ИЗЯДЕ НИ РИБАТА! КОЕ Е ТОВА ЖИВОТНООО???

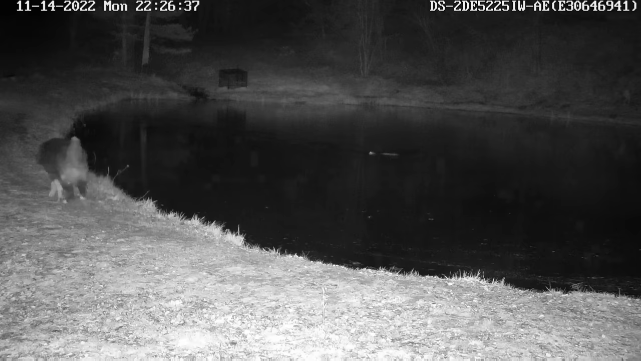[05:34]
Многото животно, което заподозряхме, беше видрата. Говорил съм си с моя колега от Гинци, който има язовир. И там видрата направо го обезрибява.
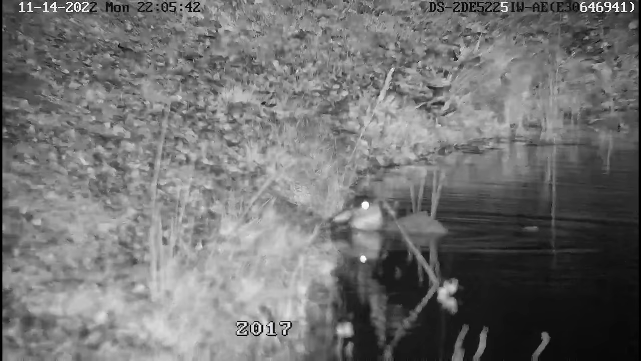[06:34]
След като пуснахме камерите, мисля, че заснехме сива чапла. Това е нещо, което наподобрява на Штъркил,
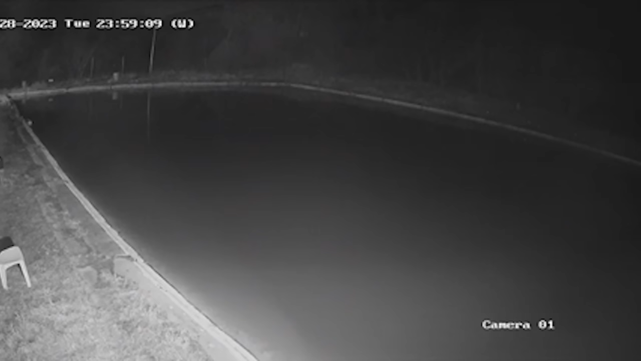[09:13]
Имаше гладни диви песове, които дебнаха рибите. Но въпросът е дали кучето има умението да хване рибата във водата и дали е толкова хитро, че да издебне риба по краищата на водоема и да успее да я изкара. И това да го направи с 15 риби подред, стана ни ясно, че това е друг хитър хищник, който не е видра, а именно това е лисицата. Едно от най-хитрите диви животни, както са ни учили в детските приказки. Остана обаче учудването как може да вземе толкова много риби и как успява да ги извади във водата,
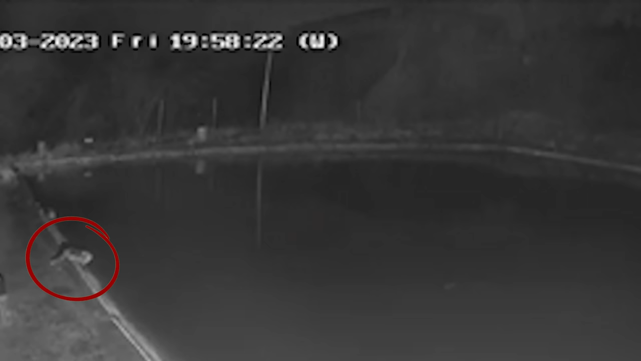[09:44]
като не може да се гмурка като видрата и като не обича да се мокри във водата. Успяхме да го заснемем на камера и станахме свидетели на уникален скок във водата. Първоначално си помислихме, че лисицата се хлъзна, но след това видяхме ясно как те ловуват.
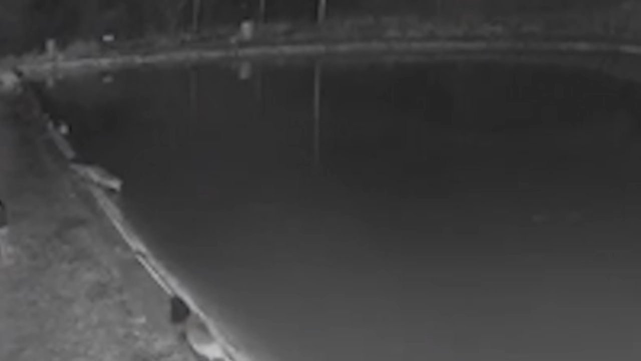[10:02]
Това не е истина на отсечен бряг. На отсечен бряг, хора. Вижте точно ето тук как скача Саше Вигозумна, как скача това нещо и направо пастървата прави кръг, хора. Направо пастървата беше като уштипана. Намирали сме пастърви, които са яко разранени.
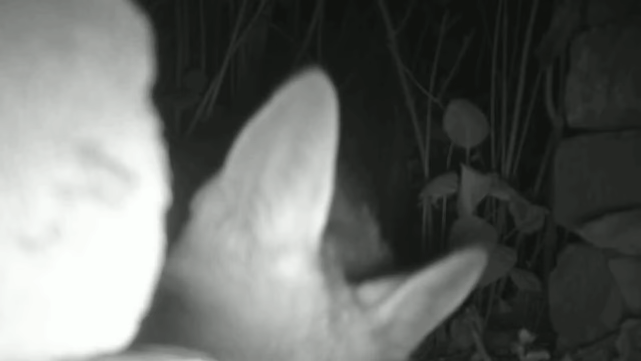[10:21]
Въобще са такива с разцепени. Ценогия правил някой с нож. Казаха хората, че са курморани. Оваче курморани не сме виждали. Това са лисици, които дебнат във близост с двете лапи във водата и ние си помислихме, че са се подхлъзнали, а то е, че скачат и улавят пастървите.